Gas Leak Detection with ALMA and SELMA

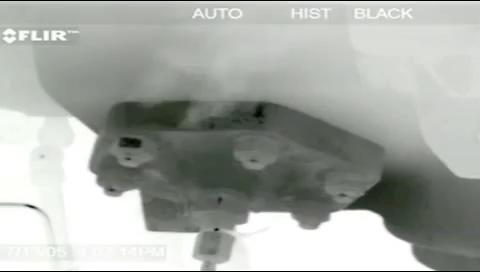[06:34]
allows you to spot methane and other volatile organic compound, VOC, gas leaks quickly and easily.
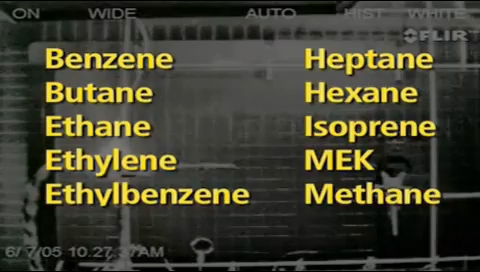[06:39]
Infrared cameras allow us to see what our eyes cannot. Infrared thermography cameras produce images of invisible infrared
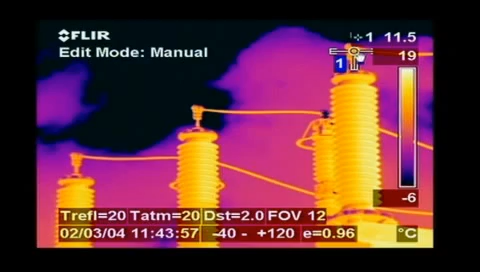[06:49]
On screen: scale top 19°C, scale bottom -6°C
or heat radiation and provide precise non-contact temperature measurement capabilities.